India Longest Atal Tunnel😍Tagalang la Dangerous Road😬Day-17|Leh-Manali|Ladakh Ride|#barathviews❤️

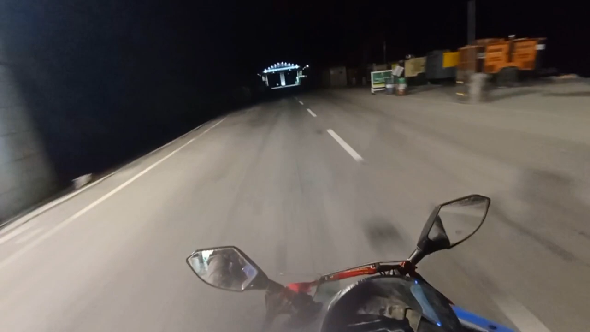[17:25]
அட்டல் டன் முடிஞ்சு அது தெரியாக்கு வந்தாச்சு. அங்கேயாச்சும் லைட்டாக குளிர்ச்சி, இங்கே ரொம்ப குளிருதுங்க.
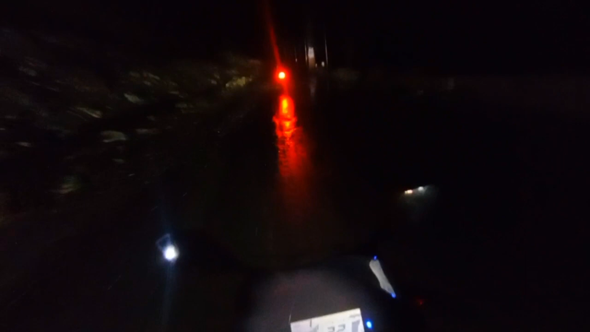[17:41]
இங்கே பாருங்க பிவிஎஃப், ரோடு ஃபுல்லாக தண்ணி கல், ஒஸ்டான ரோடுங்க. ஹைவேஸ்னு சொன்னாங்க ஒருத்தங்கிட்ட டனலுக்கு அப்புறம். என்னடானா கேவலமாக இருக்குது. எப்படியே மொபைலில் கருகரு இருந்தால் தெரிய போகுது.